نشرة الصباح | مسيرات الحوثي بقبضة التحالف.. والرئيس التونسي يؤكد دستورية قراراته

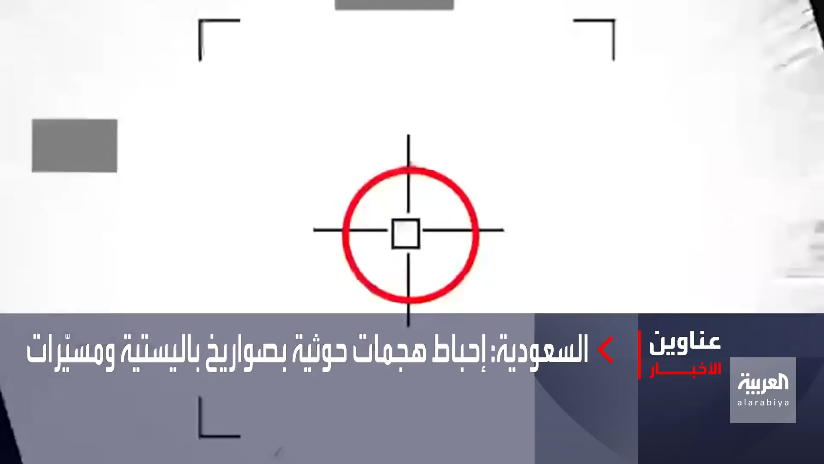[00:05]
دفاعات السعودية تعترض ثلاثة صواريخ باليستية وثلاثة مسيارات مفخخة أطلقها الحوثيون نحو المملكة